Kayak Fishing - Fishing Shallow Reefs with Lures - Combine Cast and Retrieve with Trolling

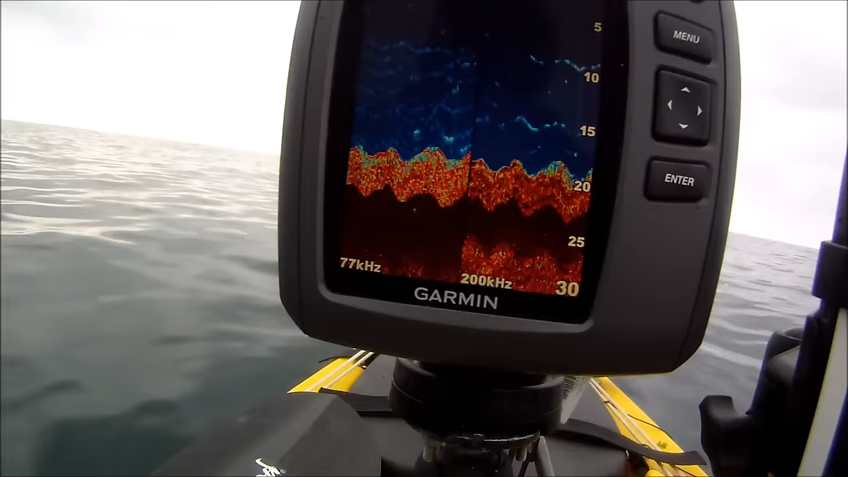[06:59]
You can see there on the fish finder, the ground that I'm fishing over, all that light red mixed with a bit of yellow down the bottom there, that's all kelp. That's a kelp jungle down there. And it's mixed in with a few rocks as well. Looks like a few fish showing there.
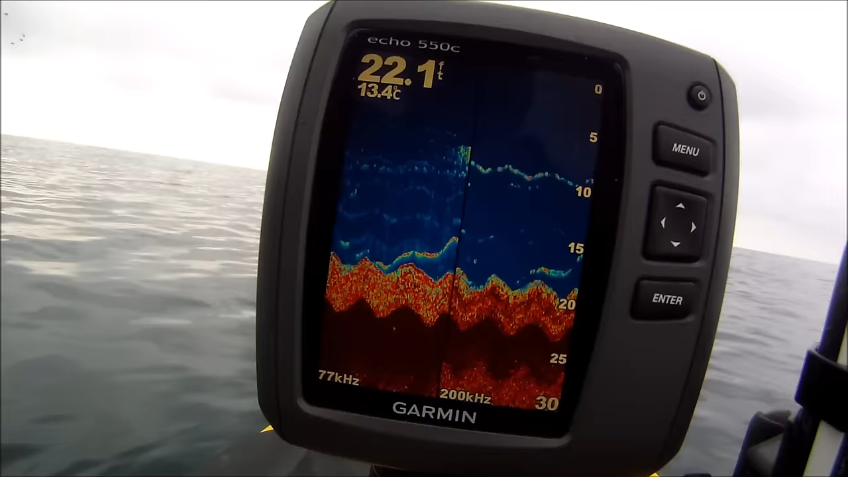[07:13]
On screen: depth 22.1 ft
Yeah, you can see that rising? Just come up there, that was probably and going back down again, that's a fish. And coming back up again, that's a fish. And what that fish was probably had its eyes on was that patch there, which is probably a patch of sand eels. Up it comes again. Up. No, it's going back down. That's a fish, and sometimes you'll see that when you're lure fishing, you'll see a fish actually come up from the bottom and go for the lure. But that down the bottom there, that's a kelp jungle. And that's where hopefully there'll be a few fish lying.